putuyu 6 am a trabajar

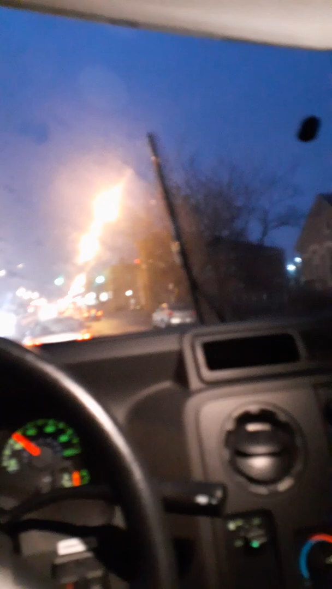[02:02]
Bueno, entonces aquí vamos ya en camino hacia el trabajo, yo y Puto Yu. Como pueden ver, ahí está un Dunkin' Donuts,